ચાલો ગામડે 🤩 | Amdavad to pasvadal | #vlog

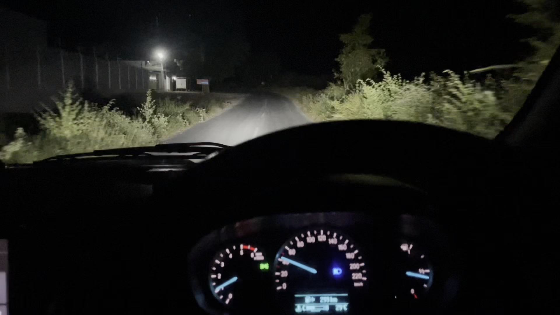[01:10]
शायद से अभी 2-3 किलोमीटर होगा यहाँ से। रास्ते में एक महसाना के आजू बाजू ब्रेक लिया था चाय पीने के लिए, तो उधर से फिर चाय पी के सीधा निकल गए थे अपन जाने के लिए। और अभी पहुँच गए अपने रास्ते में, ये 2 किलोमीटर है शायद से अभी।
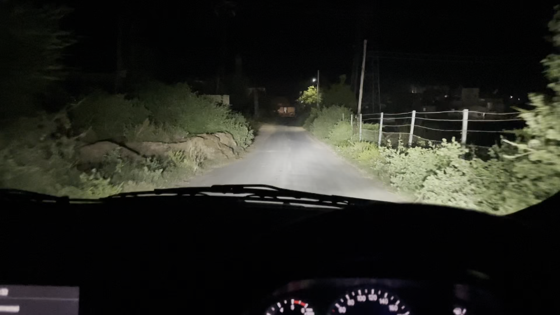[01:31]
तो फाइनली अपने पहुंच गए अपने गांव में, और यहाँ पे अपने गांव के रास्ते से एंट्री ले रहे हैं फिलहाल तो। और यहाँ पे लेफ्ट में एंटर होते ही आता है एक मंदिर,